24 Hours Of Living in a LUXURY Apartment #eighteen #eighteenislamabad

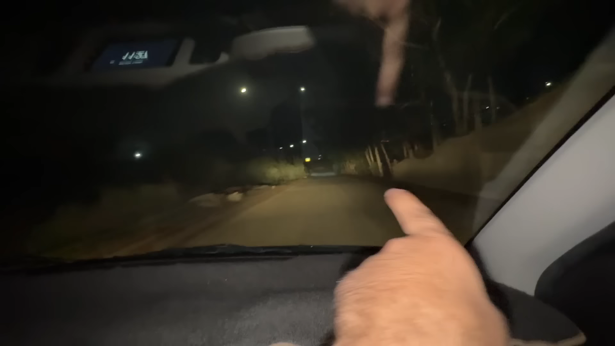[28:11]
अभी जाके वो मोटरवे के टोल प्लाजा के पास से जाके हम यू टर्न लेंगे।
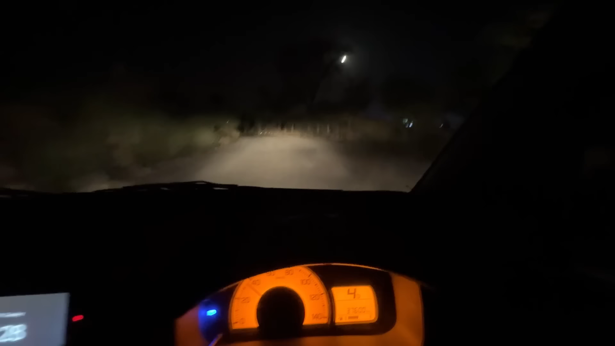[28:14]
ये देखो यार ये रोड है, मेरी गाड़ी की अपनी लाइट्स ऑन है, ये देखो अगर लाइट्स ऑफ कर दूं ना क्या ही नजर आता आगे, कोई स्ट्रीट लाइट नहीं कोई कुछ नहीं।
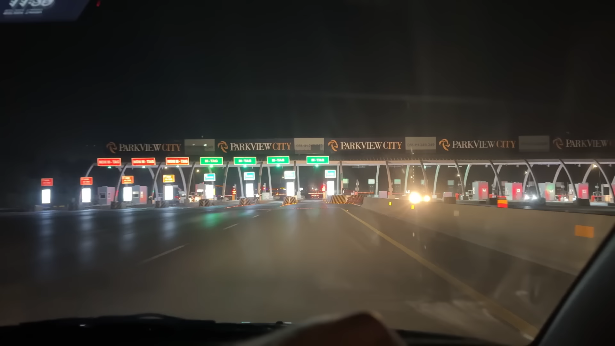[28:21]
क्या कहते हो गाइस सीधा लाहौर मोटरवे पे ही ना चढ़ जाए।